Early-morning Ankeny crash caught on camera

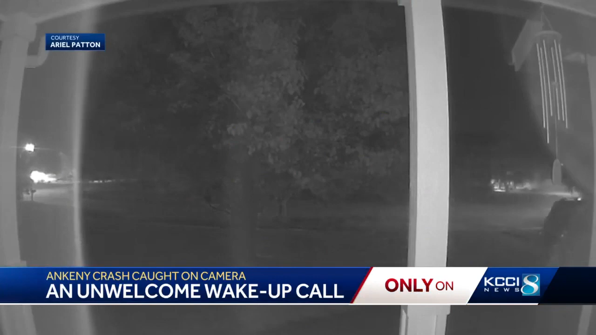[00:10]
This is home security video from Ariel Patton. You can hear and see a truck apparently out of control destroy a mailbox and hit trees before coming to a stop out of frame.